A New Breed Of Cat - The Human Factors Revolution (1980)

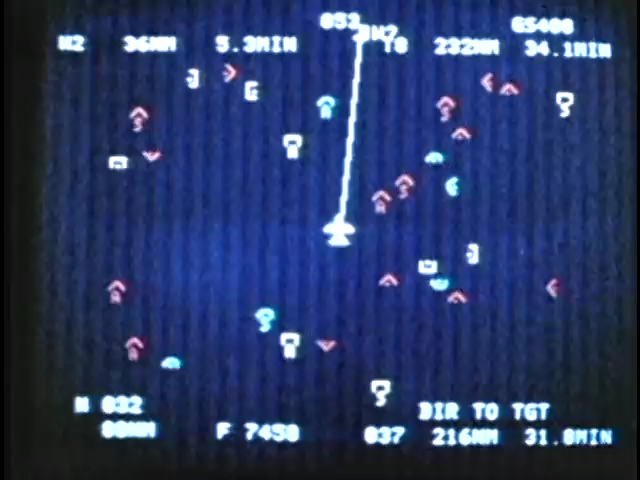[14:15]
which in tomorrow's airplane will be replacing the traditional electromechanical displays of today.
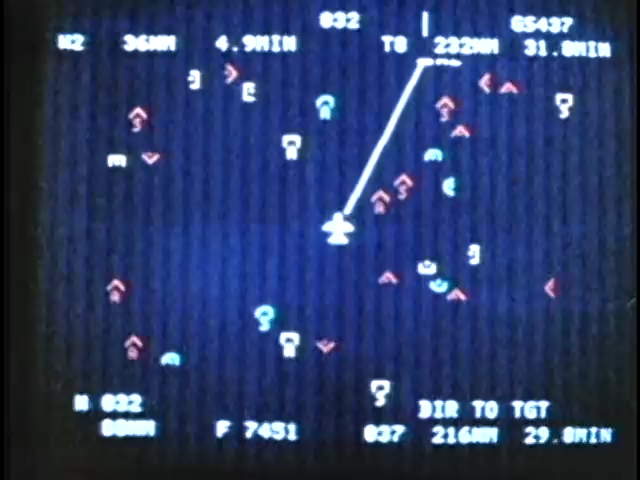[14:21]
From a human factors engineering standpoint,